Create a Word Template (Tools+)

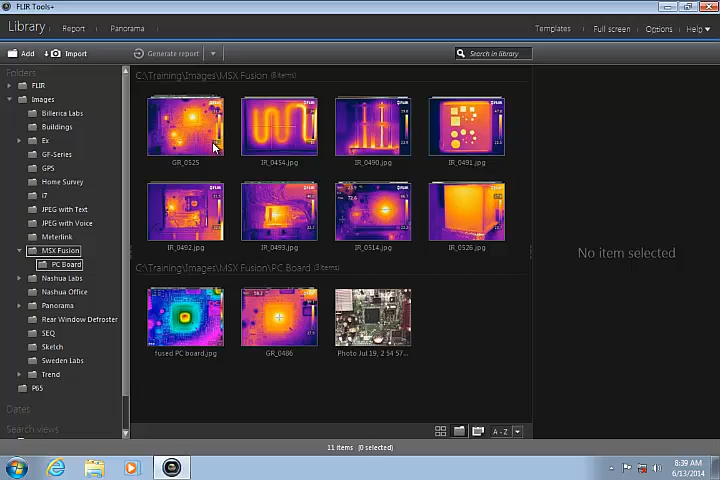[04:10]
To create a new report, select some image groups from the library, and then click the down arrow next to Generate Report.
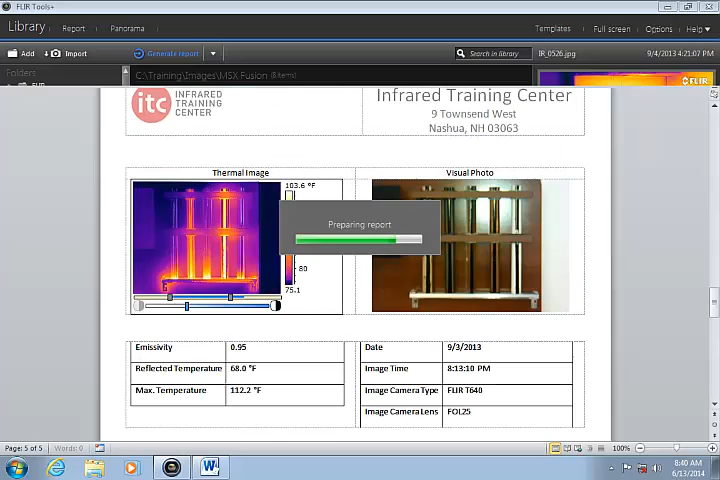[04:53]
The new report contains a page for each image group that was sent to the Word template. The IR image is a fully active image in the report, which means that you can continue to measure temperatures and perform other analysis on the images.
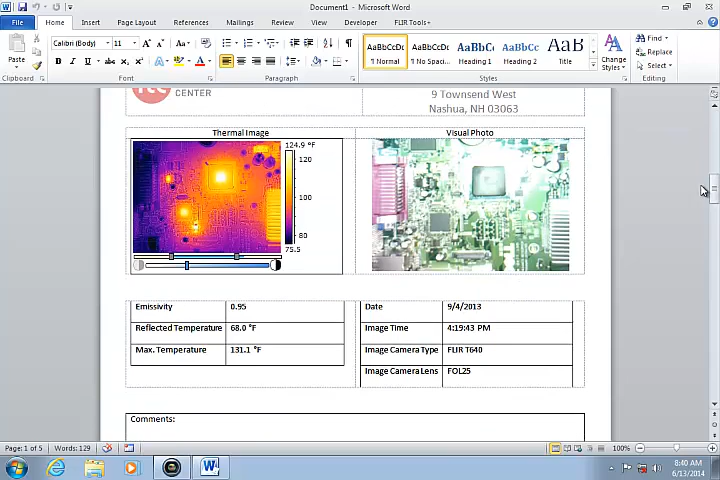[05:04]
On screen: scale top 124.9°F
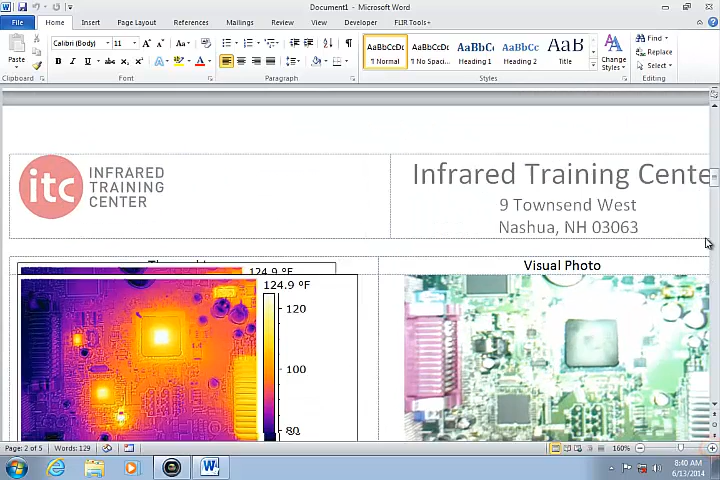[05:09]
For example, you can adjust the Scale, which is also known as Thermal Tuning. From the toolbar at the top of the image, you can add measurement tools, like spots and areas.
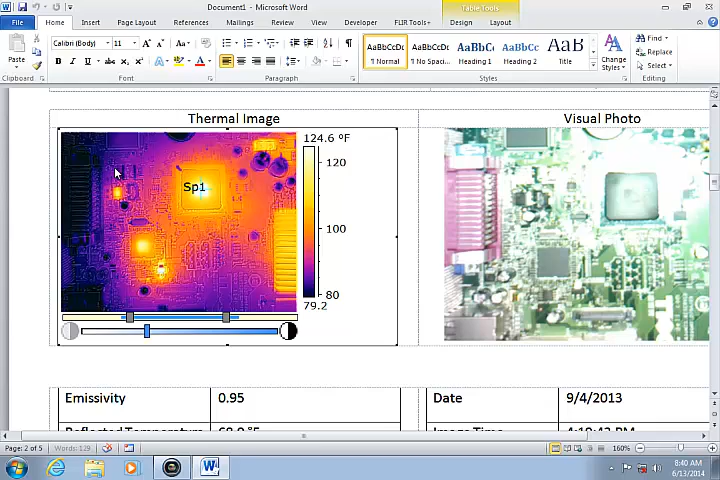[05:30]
On screen: scale top 124.6°F
You can double-click on the color scale to select a different palette.
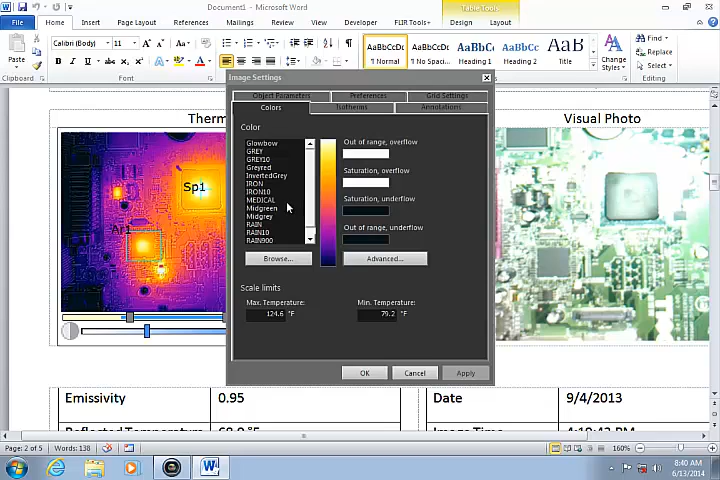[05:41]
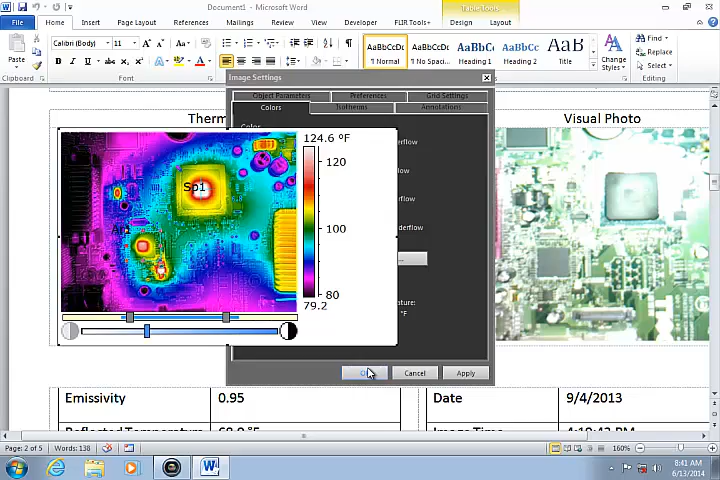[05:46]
On screen: scale top 124.6°F, scale bottom 79.2°F
The temperature values will appear in the table automatically, because the table is configured this way in the template.